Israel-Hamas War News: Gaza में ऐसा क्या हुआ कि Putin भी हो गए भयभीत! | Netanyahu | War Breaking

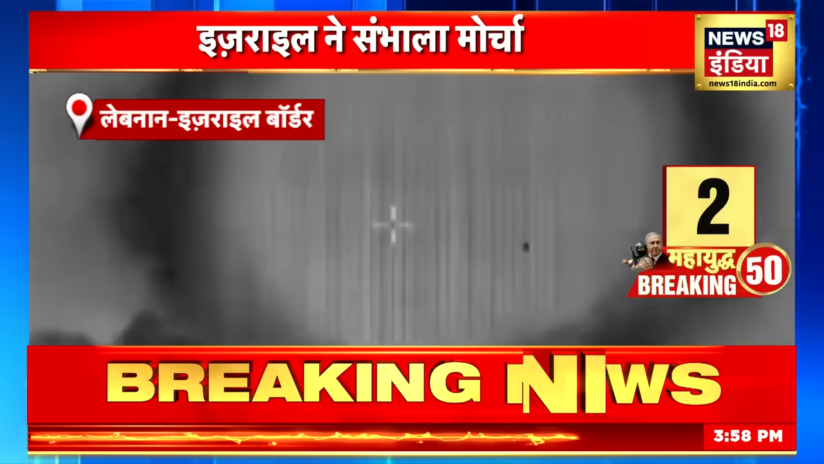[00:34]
یہی نہیں اسرائیل نے ایک دوسرا ویڈیو بھی جاری کیا جس میں اس نے کچھ لوگوں کو ٹاگٹ کیا اور پھر ان پر بم گرا دیا ویڈیو
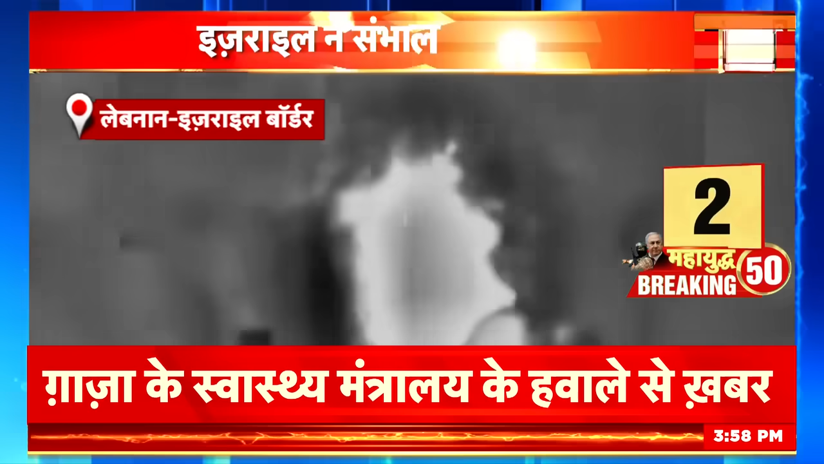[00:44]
میں جن لوگوں پر بمباری کی گئی وہ یہاں وہاں بھاگتے بھی دیکھے لیکن آخر کار انہیں اسرائیل نے ختم کر دیا اور جانکاری دی کہ اس نے یہ آپریشن دکشنی